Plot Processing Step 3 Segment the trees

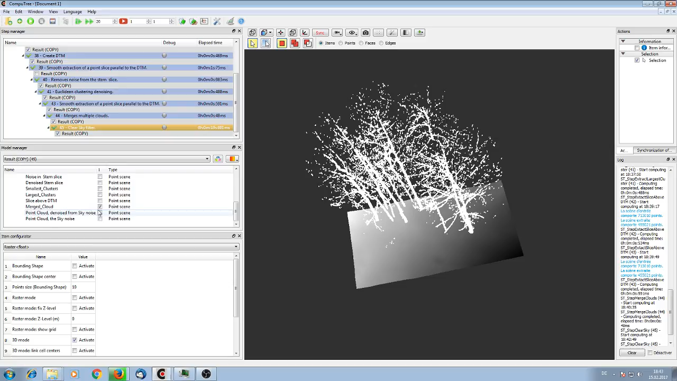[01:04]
This is nothing than a radius outlier removal but it's quite runtime advanced because I can make huge ranges. Ah yeah so we got still rid of some. This is all points which don't have that many points in their neighborhood.
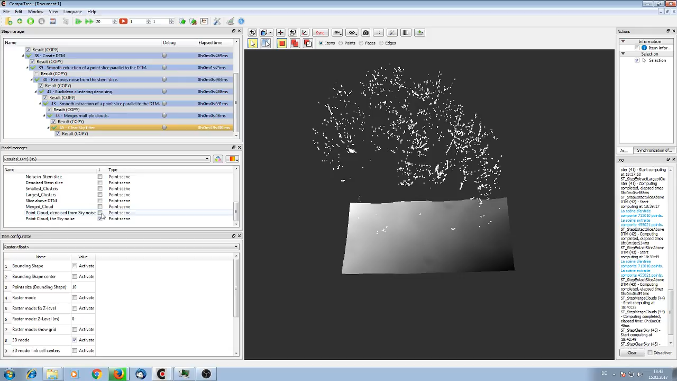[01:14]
Okay so what remains is this. We can go for it. The clear sky filter is for those. You can see if you have sky points in your cloud or not. It's more or less to remove points which are here far above the tree height. It's impossible to have three hits here where my mouse cursor is in 50, 60, 70 meters.
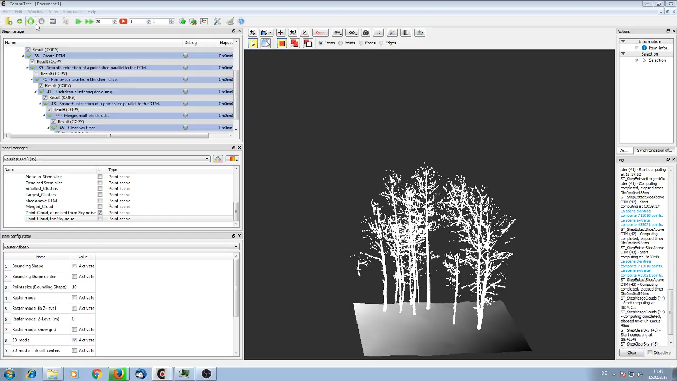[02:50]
And I wanted to cut out. I gave already the dtm. Yeah and now I take the standard parameters. apply. Oops.
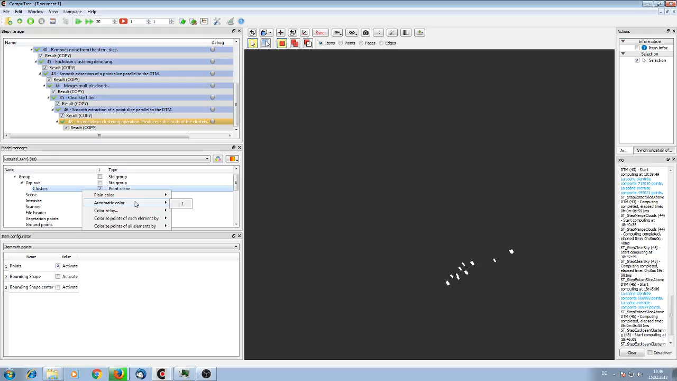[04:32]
They are in different clusters. Because if I put automatic color here. We can see it. By color code.
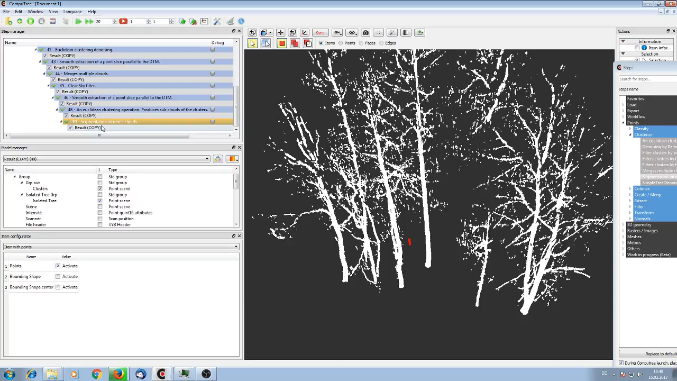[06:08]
This is strange. So. I need to check something. Why don't we have here a tree. I don't know. When did we lose the tree. Not here. Not. Ah.
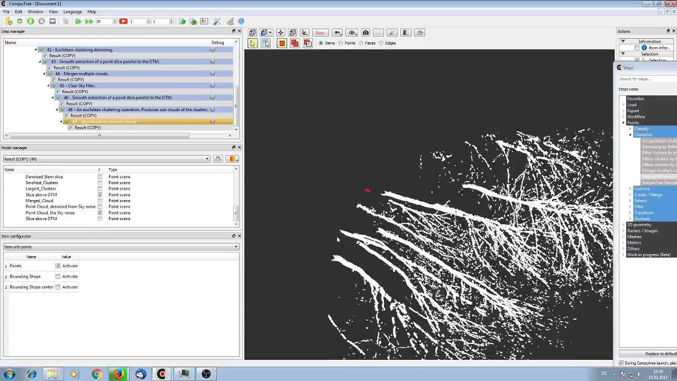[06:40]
Okay. This tree is somehow removed. I will check later. Why is it. This did happen. So.
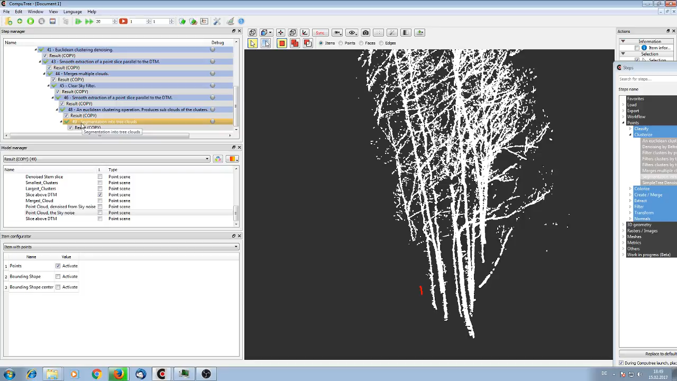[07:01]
What we have still generated. Isolated trees. Um. Is. Now. We have the same color code. Or. It's a random color code. Not the same. So. We have segmented our trees. One. Two. Three. Four. Five. Six. Nine trees. And.
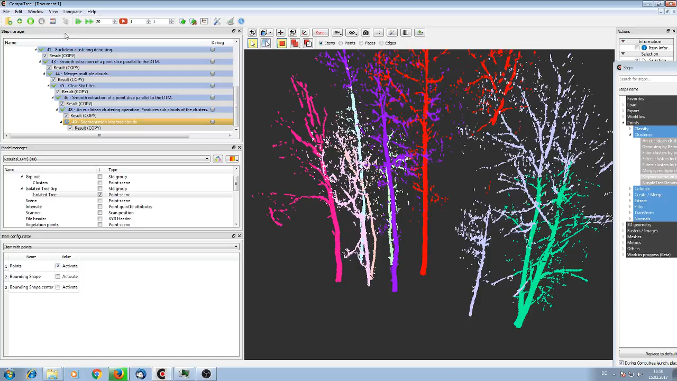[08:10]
I redo the segmentation no white is
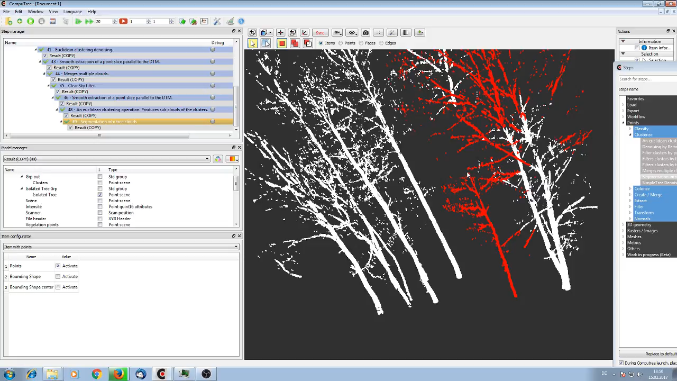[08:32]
segmentation into three clouds
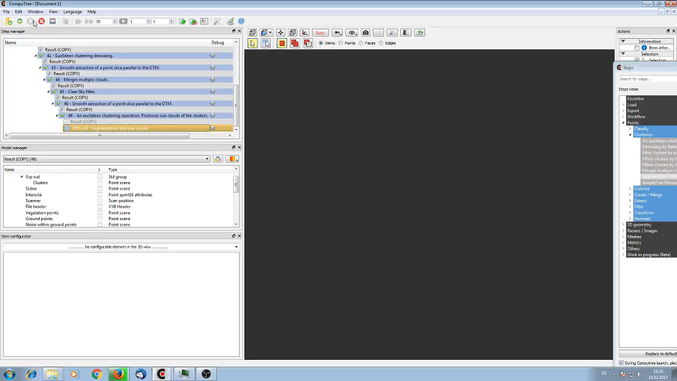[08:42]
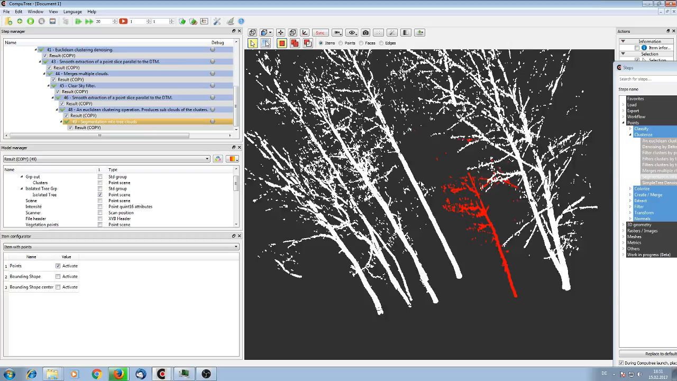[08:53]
so now we have it right so now this is one three it's for lower resolution cloud when you can put 10 meters
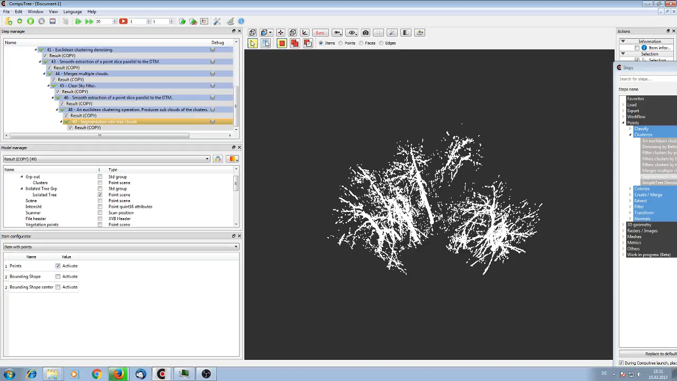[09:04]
so okay now everything went fine I'm sorry I didn't try it out this for a long time and so